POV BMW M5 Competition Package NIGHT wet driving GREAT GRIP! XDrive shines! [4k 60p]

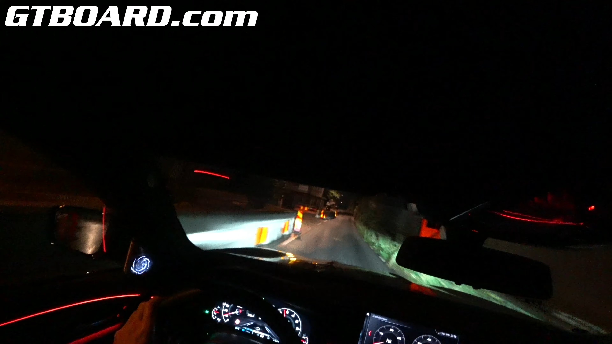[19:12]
The guy without lights is ahead of us. That's amazing that he managed to find that guy again. Crazy that it's still grip. I mean, it's completely wet and it's... still grip.